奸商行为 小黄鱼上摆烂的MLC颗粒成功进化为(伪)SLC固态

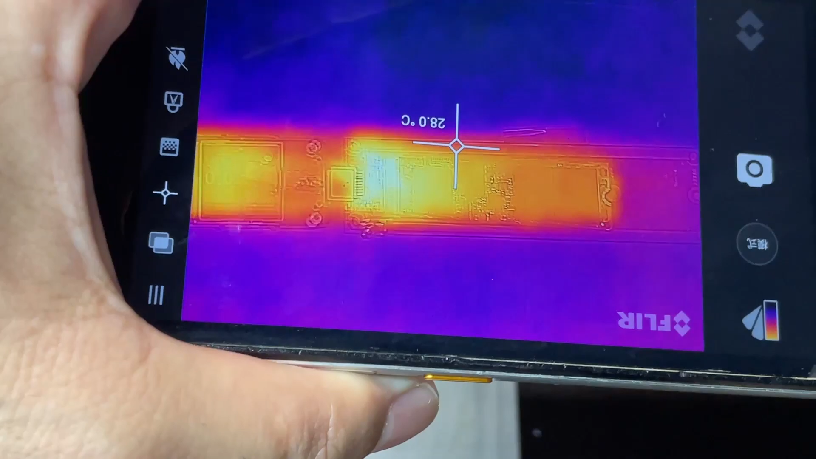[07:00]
On screen: spot 28.0°C
6了而且这里还会嗶嗶响像这么高的电流应该可以看到哪里有发烫的我们直接拿个热成像来给它照一下
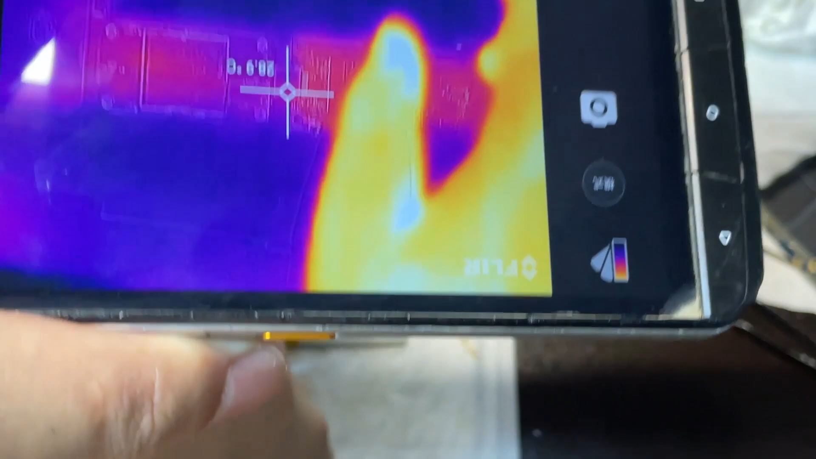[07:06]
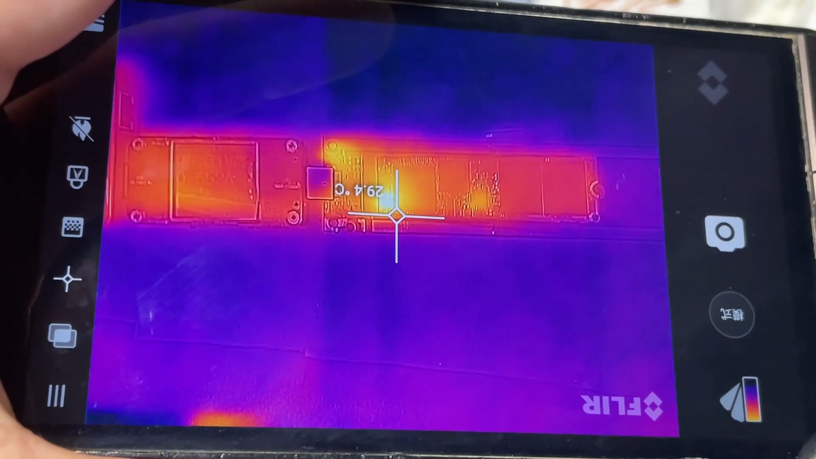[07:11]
On screen: spot 29.4°C
通电以后呢我们可以看到左下角这里已经亮起来了通过料板观察可以看到左下角这里应该是两颗电杆呢
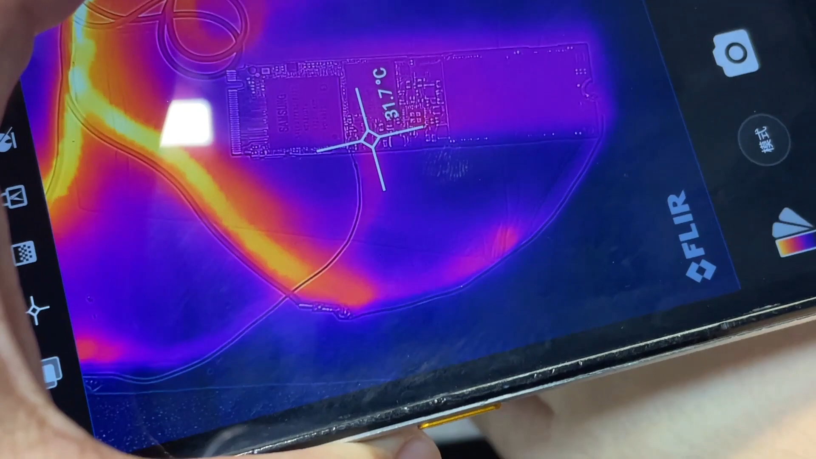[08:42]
On screen: spot 31.7°C
紫色的它是一点都不红啊只有这两根线是红色的随后我又全身向下的给它摸了十多分钟按道理来说